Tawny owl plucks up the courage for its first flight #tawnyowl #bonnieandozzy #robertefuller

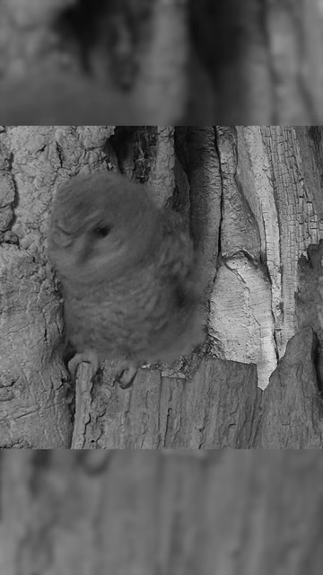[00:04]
And spends the next 7 hours there.
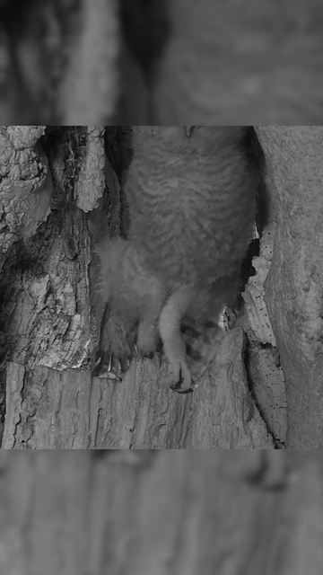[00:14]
Before plucking up the courage and taking the leap.